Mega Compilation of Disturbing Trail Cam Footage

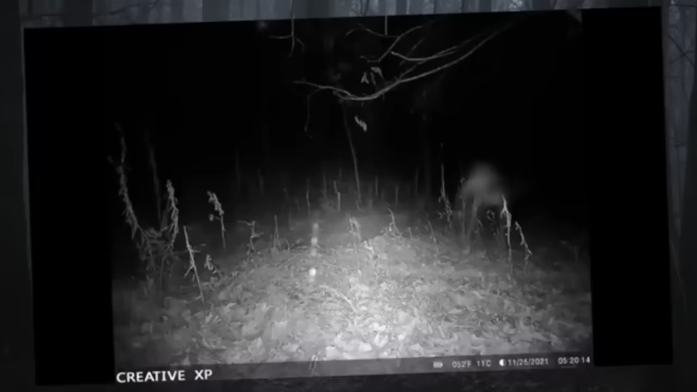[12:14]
It wasn't until he checked another one of his trail cams nearby that he kept getting this strange image popping up.
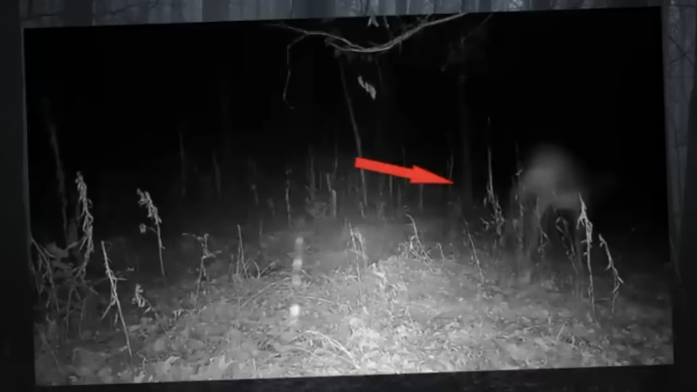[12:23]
Now in the picture, it doesn't take a rocket scientist to see the outline of the deer. However, the submitter says that this particular deer always shows up solo and always has this transparent look when on camera. And he often sees other regular normal deer. It's been dubbed the ghost deer for now, but I'd love to know what you guys think is going on here.
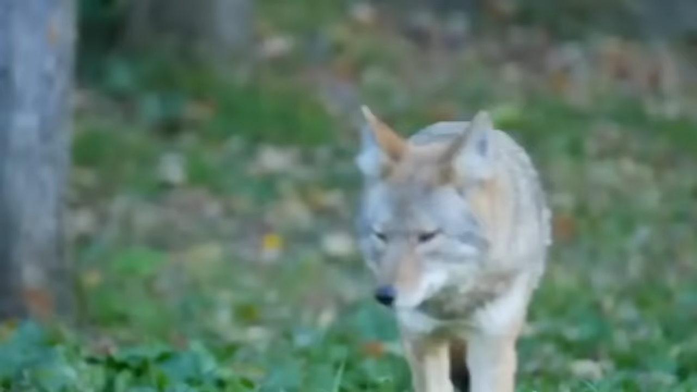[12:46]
This next trail cam capture is really cool. I love to see how animals adapt to their surroundings.
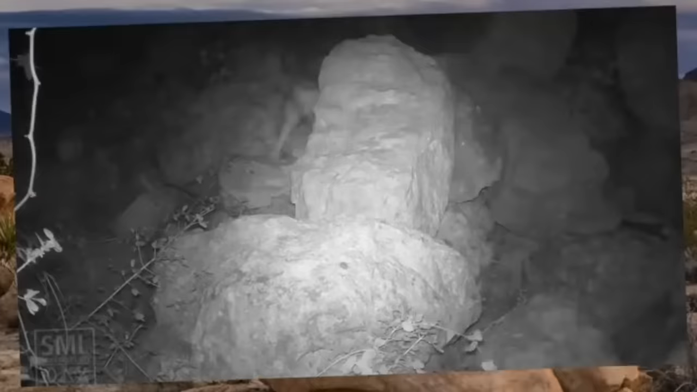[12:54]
Okay, here we have some local coyotes running off an outsider. Notice how quiet it is. Urban coyotes have learned to be silent or they'll be hunted down.
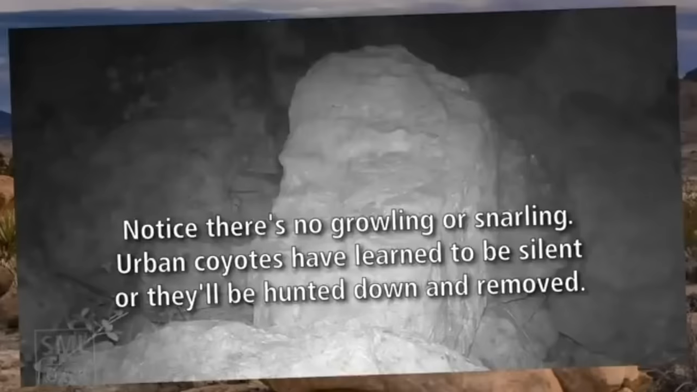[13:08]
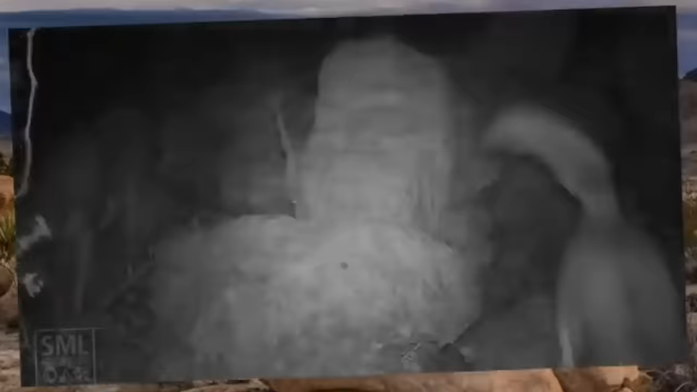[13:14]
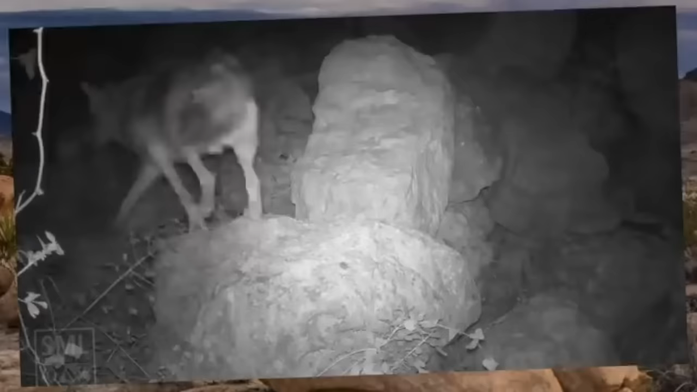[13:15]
After the battle, the outsider leaves to find a different spot.
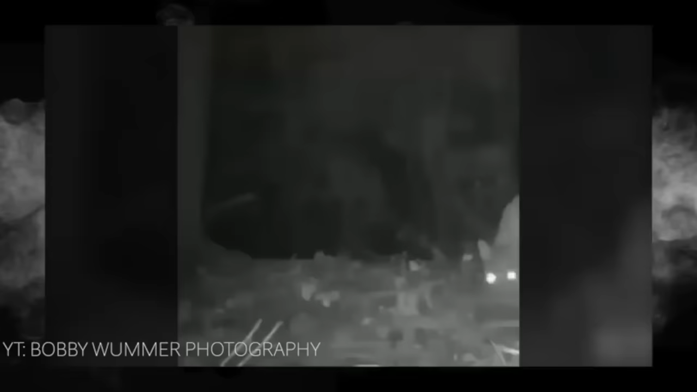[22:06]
Evidenced in a video I posted recently about this unlikely duo,
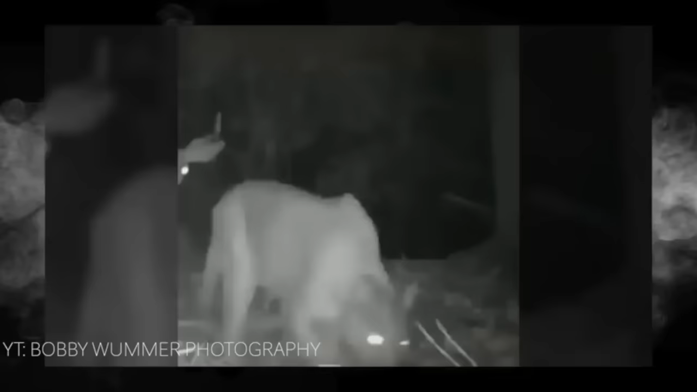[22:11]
I guess it's not out of the realm of possibility for hunter and prey to get along. But check these two guys out. Do we think these guys have the same relationship? I'm going to go with no.
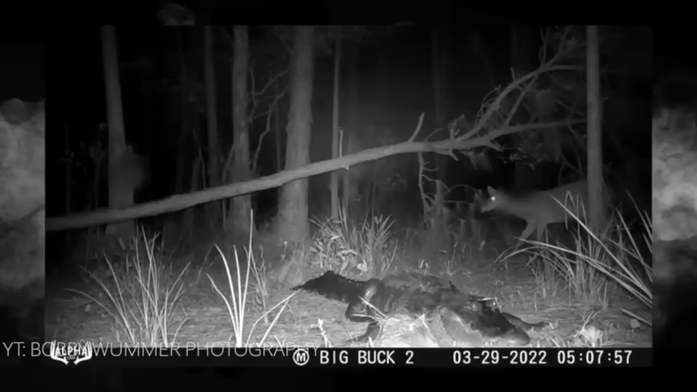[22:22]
Even though it's pitch black, you can tell the deer senses danger in its presence. The gator is startled awake, but is none the wiser that the easiest meal he's ever had almost walked right into his lap.
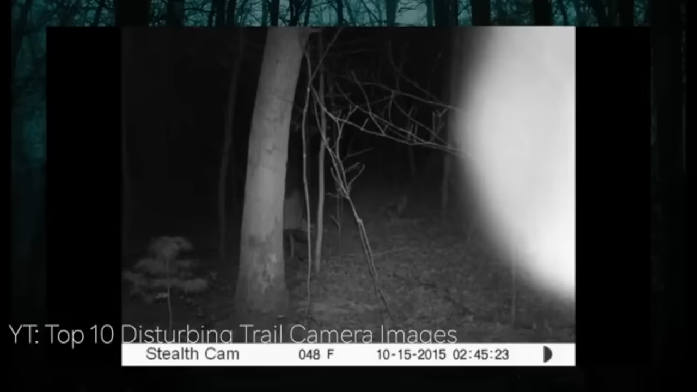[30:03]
As you look near the tree, you can see the back of a young girl walking away from the camera. If you look closely, you can see she's clutching a teddy bear or some sort of stuffed animal. What is she doing out there? Could there be a campsite nearby or a home she is sleepwalking from? Is she a ghost?
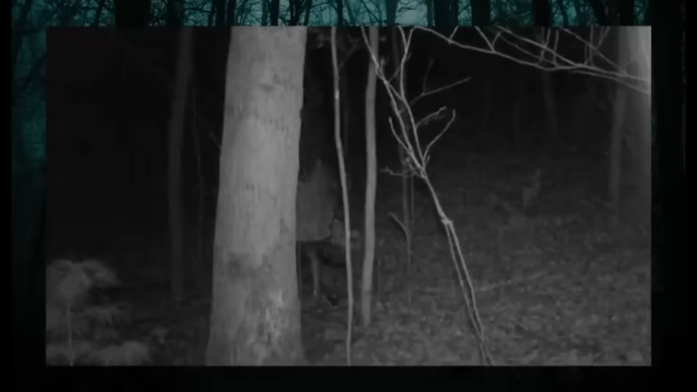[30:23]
All I do know is that she's way too young to be in those woods at night.
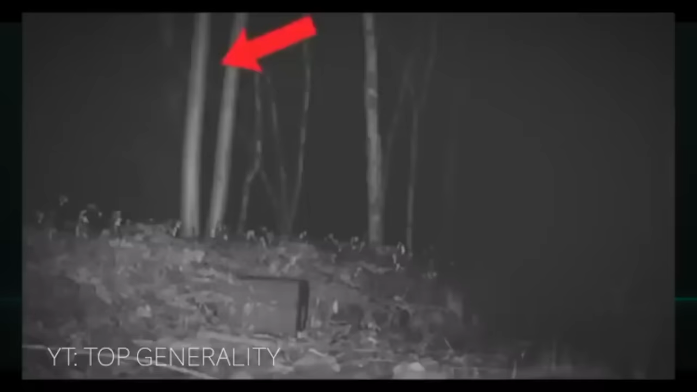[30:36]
It's very hard to see the figure against the backdrop of night, but you can see the outline of a man or creature walking.
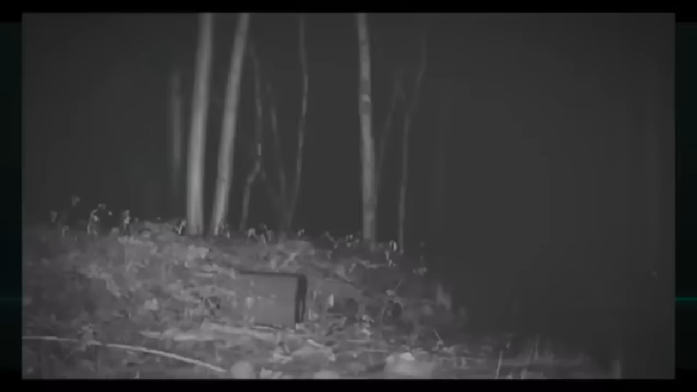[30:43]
He isn't sure what he's looking at here, and neither am I. We do agree that it looks like a creature with a thick, dark hair.
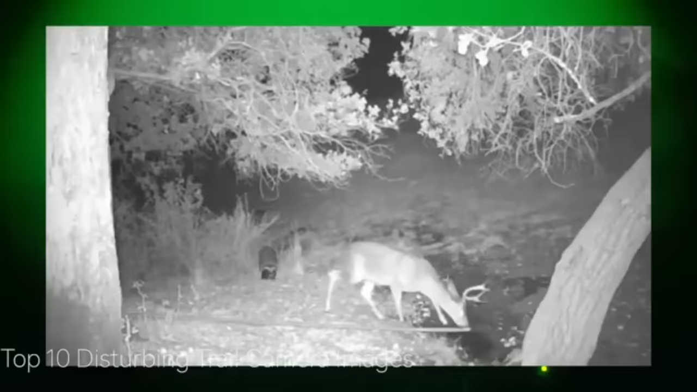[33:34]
This amazing clip captured in night vision shows a mountain lion attack on a deer trying to quench his thirst in a nearby stream. The mountain lion pounces on its prey. When we slow it down, we can see that the deer never saw the lion coming. A perfectly stealthy attack, most likely ending in a healthy meal for the lion.
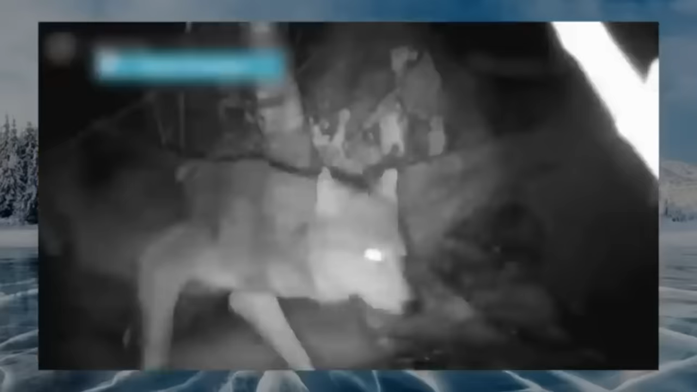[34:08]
A trail camera placed near a wolf's den captured a touching moment when a mother wolf has realized that her pups are in danger.
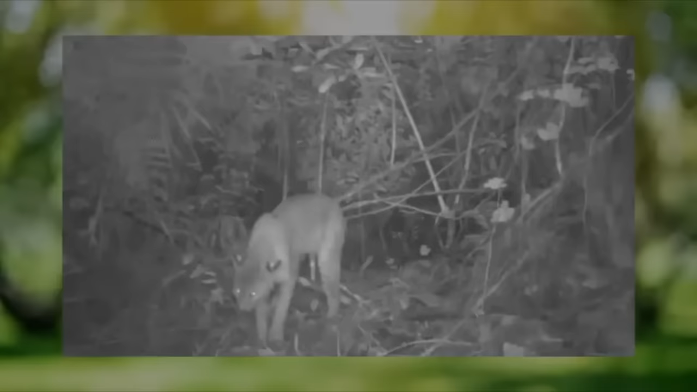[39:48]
The bobcat looks like he picked something up with his mouth, right there. A researcher who discovered the encounter checked